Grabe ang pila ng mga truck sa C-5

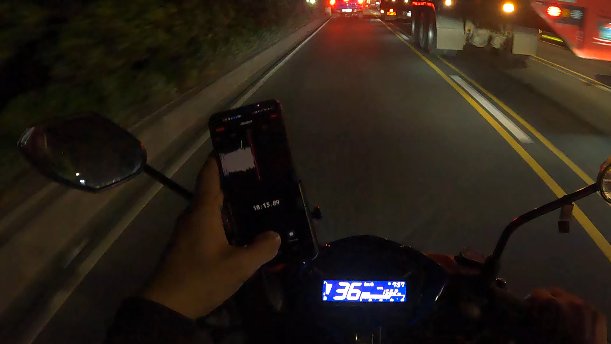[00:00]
ang sitwasyon sa gabing ito. Ayan, no? Tingnan nyo naman. Labasan ng mga truck.